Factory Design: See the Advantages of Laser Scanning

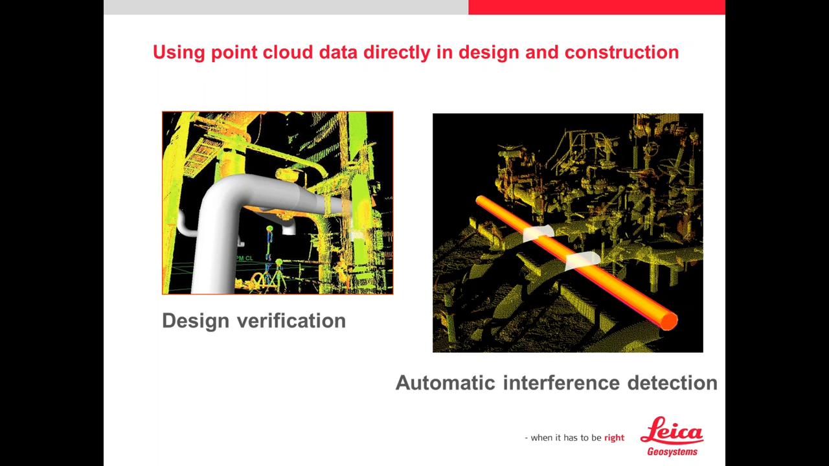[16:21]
The one on the right is where you would drop in a design and then flash or interfere check against that design. You can tell it any distance outside of your design or inside of your design. You want to see that it's going to interfere with anything so you know ahead of time to change up your design. Just some ideas here. I'm not going to go through every single one.
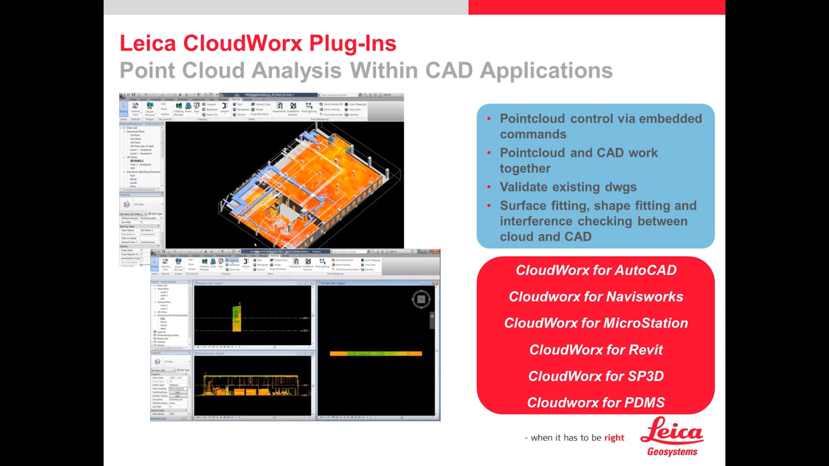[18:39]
You're bringing the data basically in AutoCAD. You're treating it like an XREF. Against that, you'll be able to use different, your, your normal tools that you do. And again, Jim will kind of dive in on some of that. Again, just some more information on this. Check, clash checking against it. Design. You don't even have to do, a lot of companies will think, well, hey, I've got a 3D scanner. I can do, I have to do 3D modeling. That's not the case. 2D plans and extractions, whether it's a cut drawing for a fab shop,
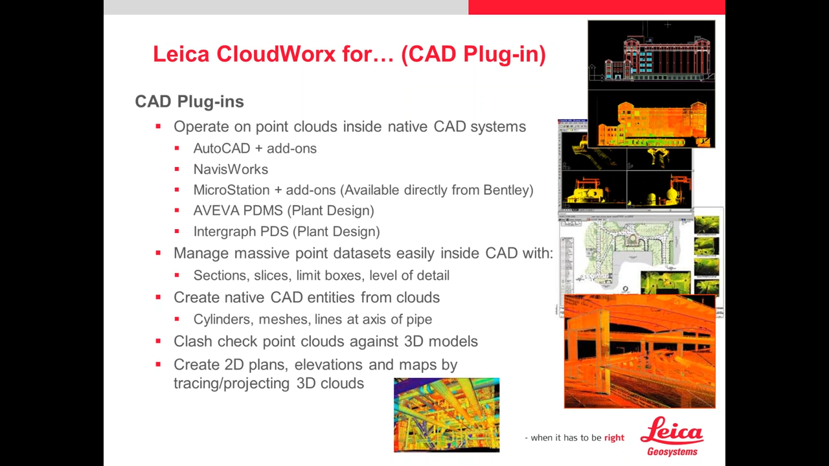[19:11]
can be extracted immediately and very, very quickly. So it just, it helps.
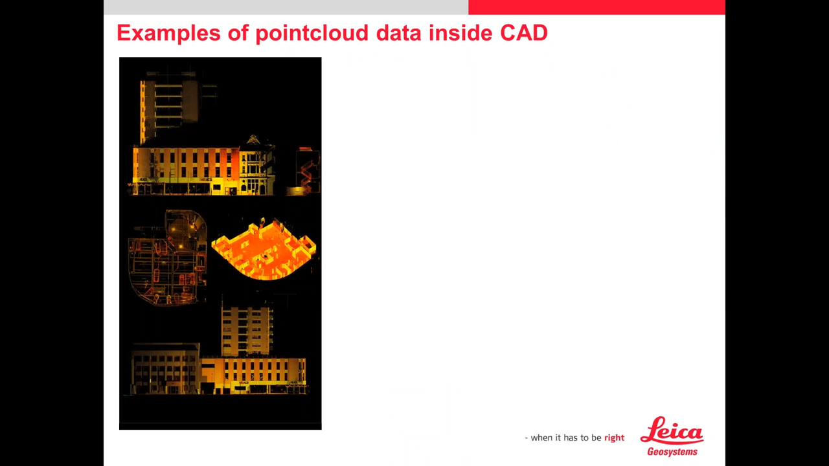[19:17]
And these are some example snapshots of data directly in CAD. And here's just taking a slice of data, a column line. And then it's just simply using, like in this case, it was an AutoCAD, using the linear tools, the dimensioning tools and snapping from node to node because it treats it as a node if you're in AutoCAD. And they're just printing out a quick PDF, if it's something that's a quick and dirty drawing that they need for that.
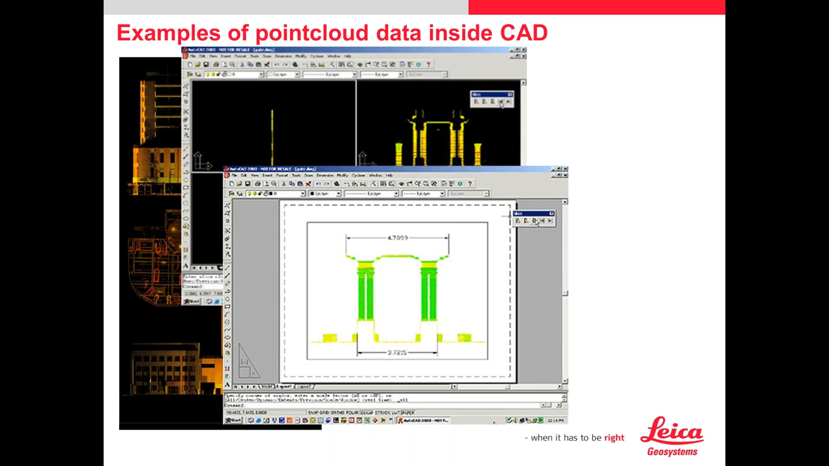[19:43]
And also you can extract different points. If it's just elevations or X, Y, and Z that you want to extract and work with.
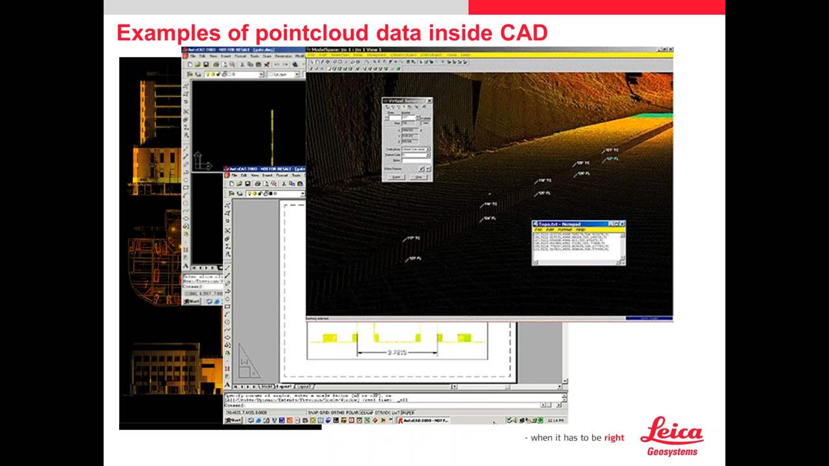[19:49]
Media 2D and or 3D drawing. And again, it's like an X-Ref.
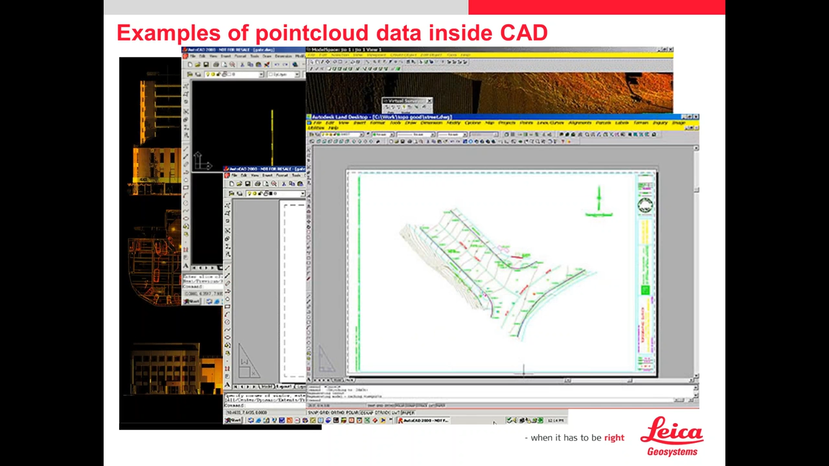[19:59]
You just turn the points on and off. Jetstream, I had mentioned, it's our new engine. It's the fastest engine on the market right now.
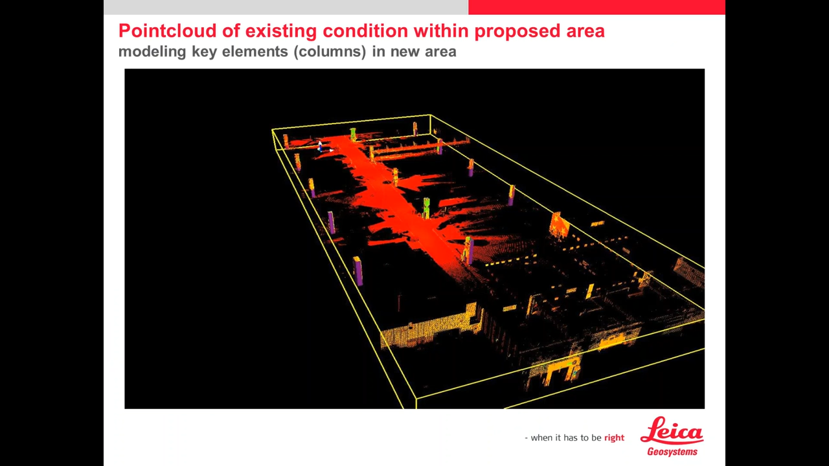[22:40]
They need to stay. They cannot move. This was a company that was putting in a large system, automated postal system.
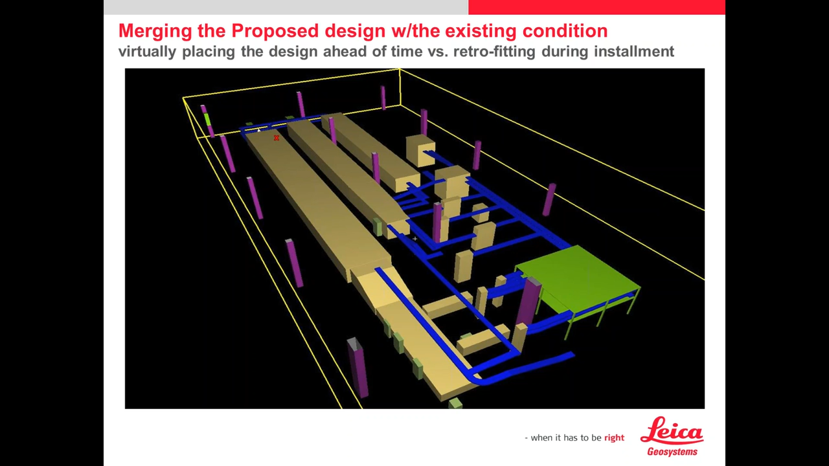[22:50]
So you can see this was a CAD file that was dropped inside the point cloud file. And they wanted to see if any interferences could take place. So you would put, you would select a particular component or the whole drawing itself, the CAD file, and you would give it any given clearance.
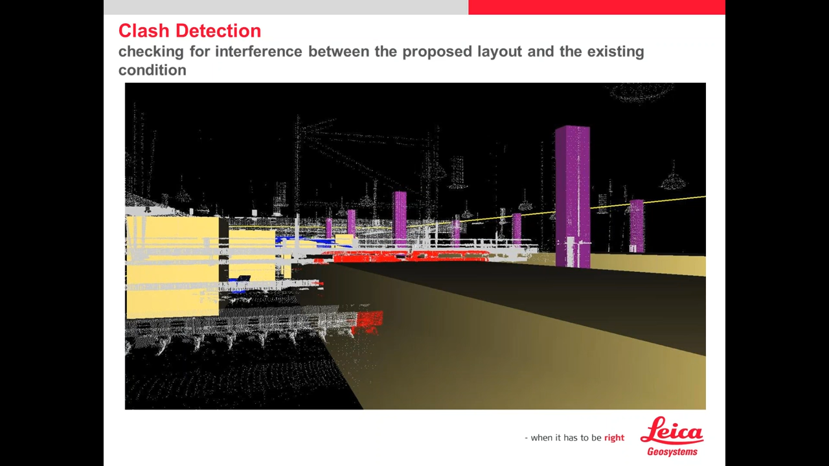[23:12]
So in this case, I believe it was a one foot clearance. Basically, show me anything that's going to hit out there in the real world. So they know to change it ahead of time. Again, these are just large envelopes in a CAD file that they know flash against.
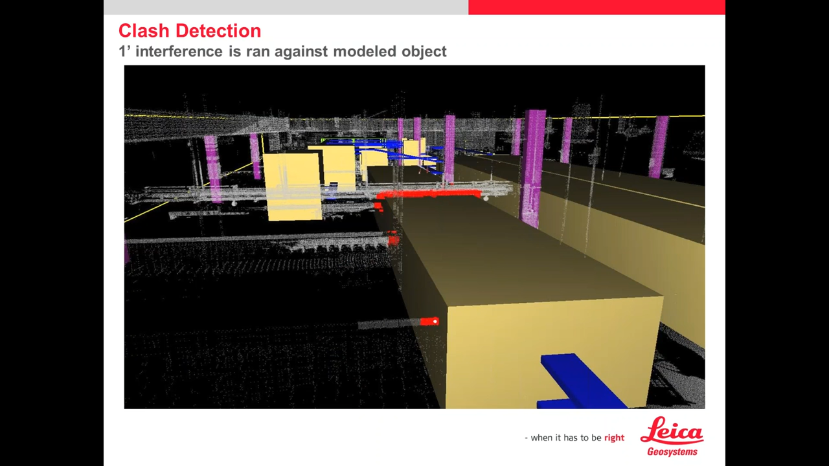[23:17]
But you can see in red that it calls out areas of concern.
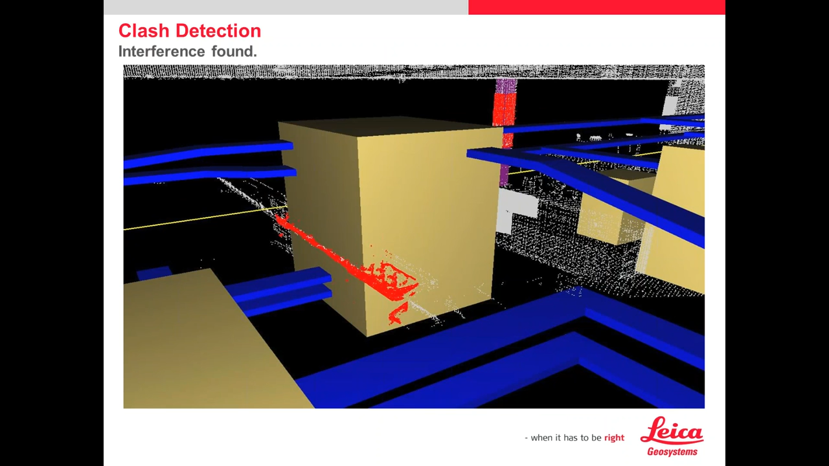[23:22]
This conveyor there that's going to be cutting through a big control panel. Like that. So these are just ideas I want to give you.
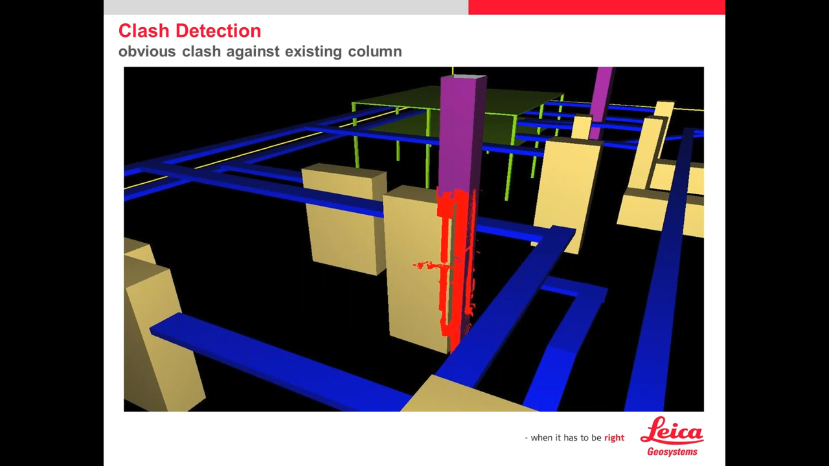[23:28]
Here's another quick example. The green is actually existing.